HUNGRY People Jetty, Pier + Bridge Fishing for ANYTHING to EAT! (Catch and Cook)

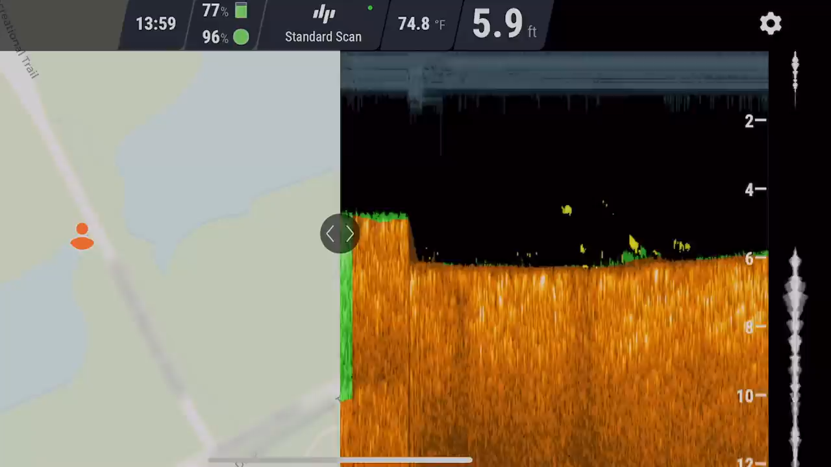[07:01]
On screen: depth 5.9 ft, water 74.8°F
It and connects to your phone and you can see the water temperature, the depth, the structure.
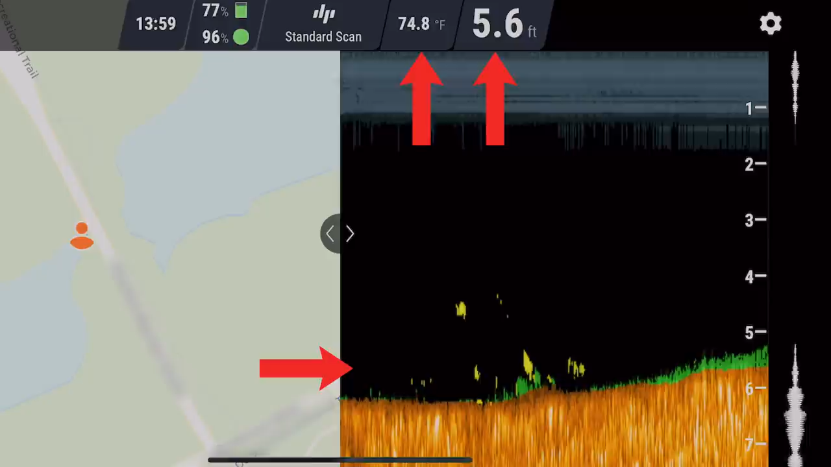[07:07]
On screen: depth 5.6 ft, water 74.8°F
Let's see if there's any fish hiding there.
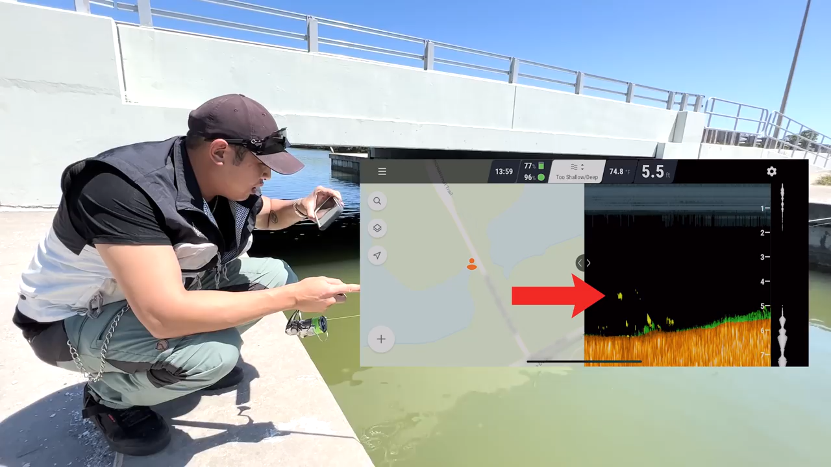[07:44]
On screen: depth 5.5 ft, water 74.8°F
Yeah, this looks nice. Kind of hold. Kassidy is on a fish.